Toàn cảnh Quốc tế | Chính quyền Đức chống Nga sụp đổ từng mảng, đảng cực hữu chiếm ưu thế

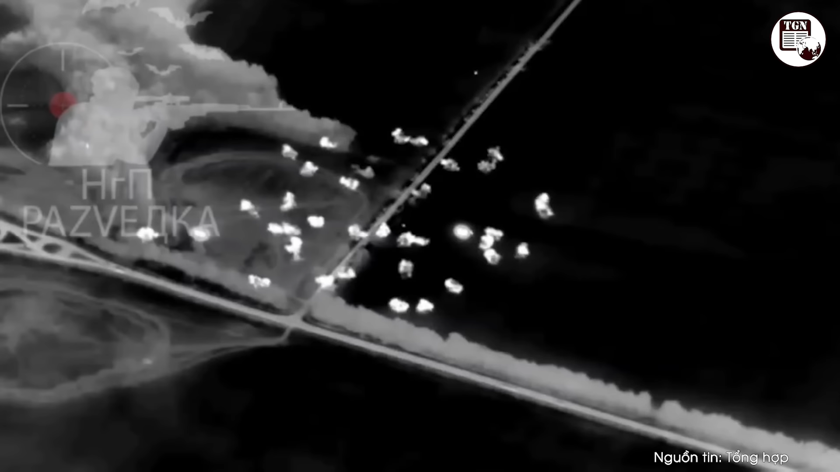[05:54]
Trong khi mọi người đang cổ vũ cho Kosko, Pokorovsky vẫn còn vài tuần nữa.
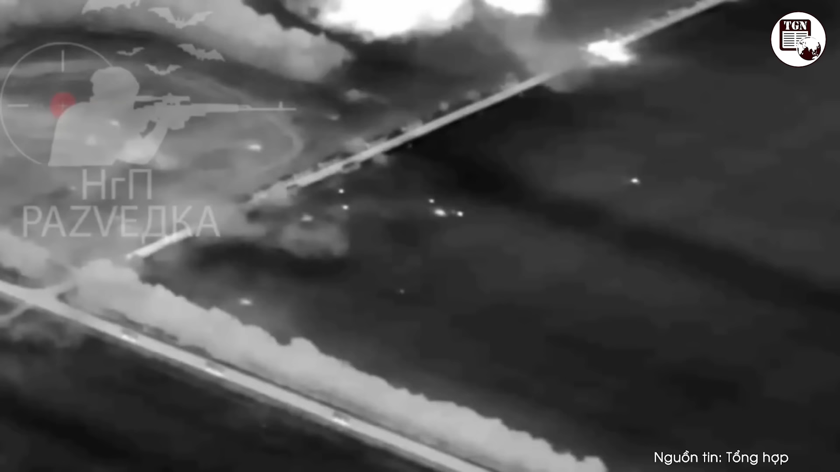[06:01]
Bộ Quốc phòng Nga công bố đoạn video cho thấy hàng chục xe bọc thép của lực lượng Ukraine bị tên lửa
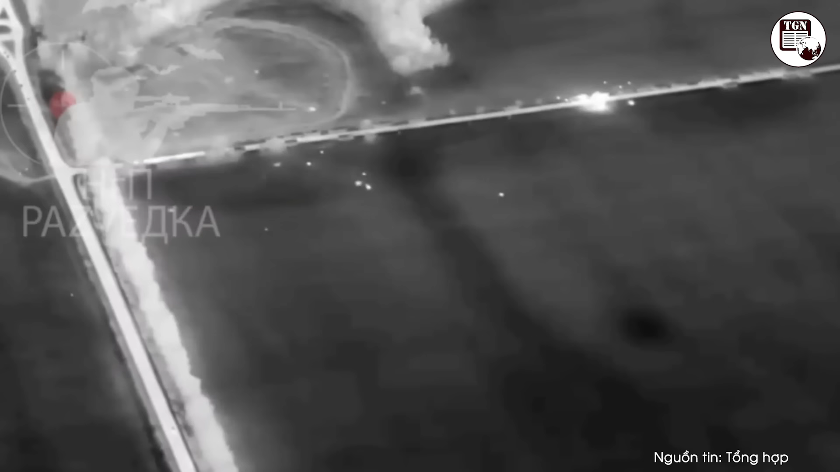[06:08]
Iskander và pháo phản lực của quân đội Nga phá hủy ở Sumy. Đoạn video cho thấy,
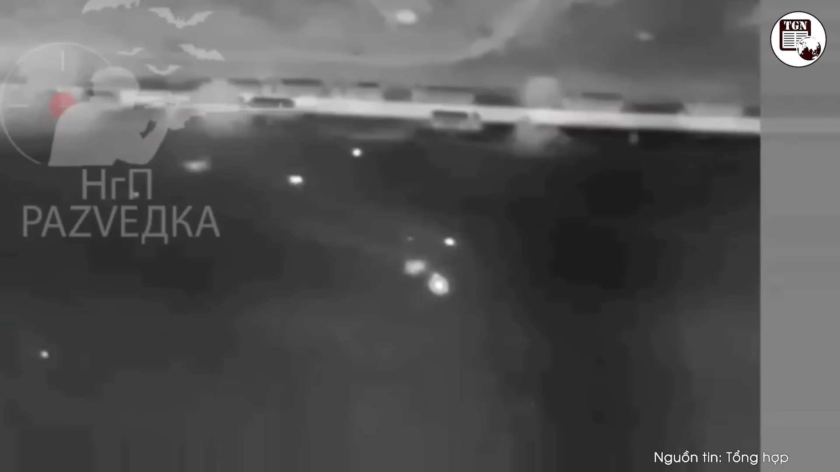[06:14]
quân đội Nga đã tiến hành cuộc tấn công nhằm vào lực lượng tiếp viện của Ukraine ở phía nam thành phố Sumy, cách biên giới Nga khoảng 40 km.
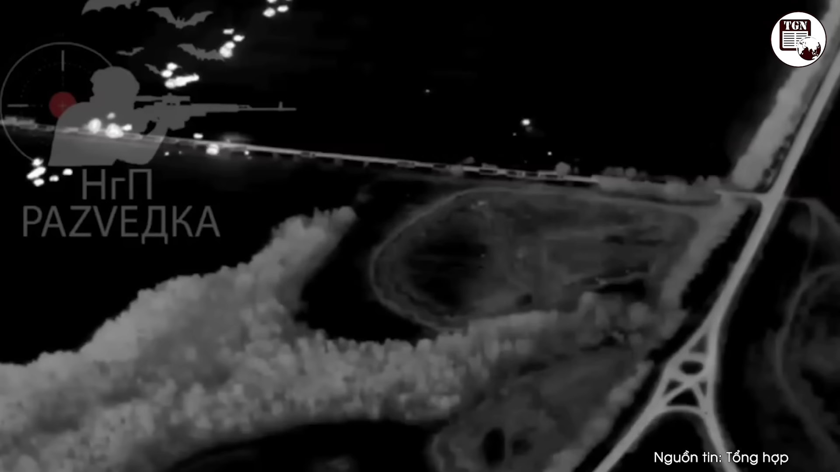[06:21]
Quân đội Nga đã thực hiện cuộc tấn công kết hợp bằng tên lửa đạn đạo Iskander, được trang bị đạn chùm và tên lửa phóng từ hệ thống tên lửa phóng loạt.
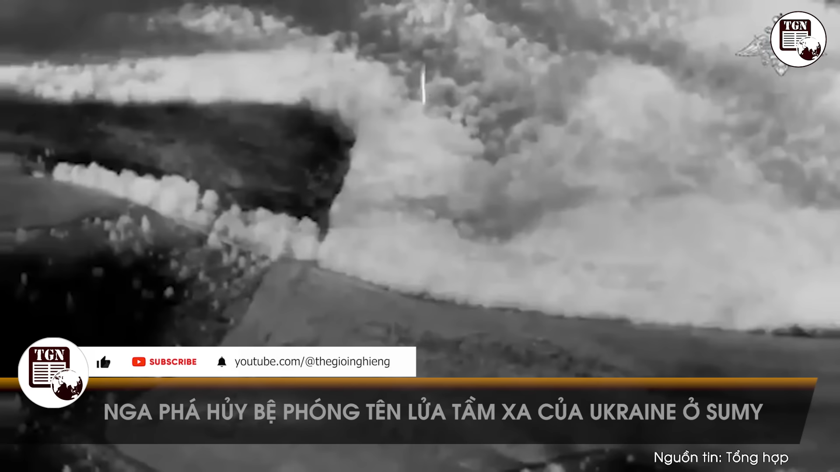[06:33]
Cuộc tấn công được quân đội Nga thực hiện vào khoảng 20 giờ ngày 31 tháng 8, khiến ít nhất 20 chiếc xe bọc thép của Ukraine bị phá hủy.
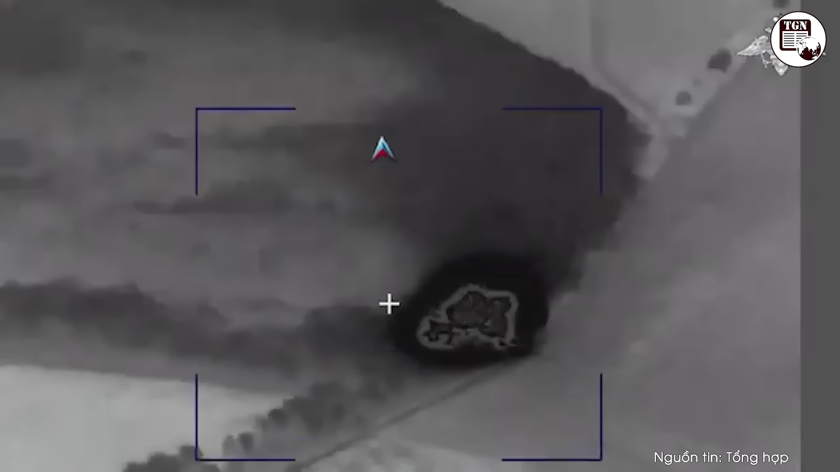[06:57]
bệ phóng của hệ thống tên lửa phóng loạt M-270 của Ukraine bị phá hủy cũng ở vùng Sumy.